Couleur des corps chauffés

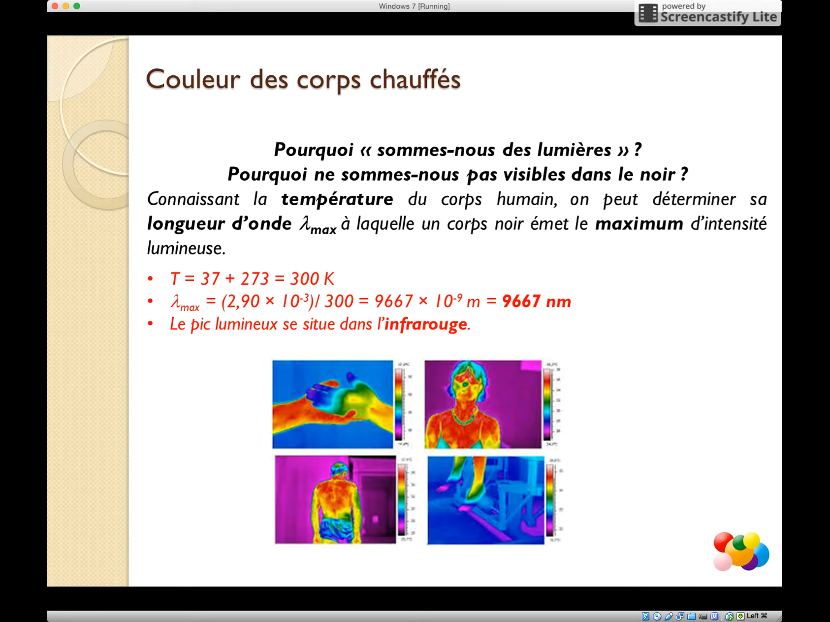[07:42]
Cette image est alors représentée en couleur en fonction de la température des zones observées. Le rouge représente les zones chaudes, le bleu les zones froides. En utilisant ce rayonnement thermique, nous arrivons à voir notre propre lumière dans le noir.